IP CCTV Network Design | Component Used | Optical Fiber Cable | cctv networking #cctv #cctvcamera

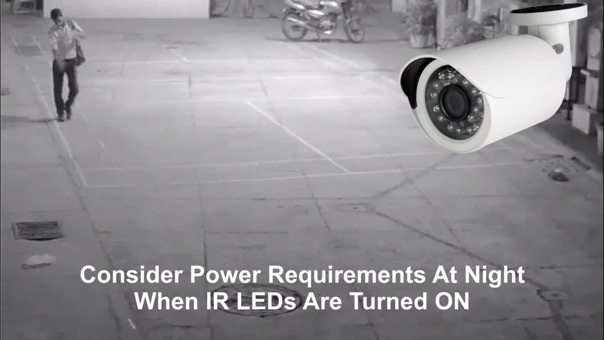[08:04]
consider the power requirements during night when the IR LEDs are turned on thereby increasing the required power budget select the switch accordingly so as to meet the power requirements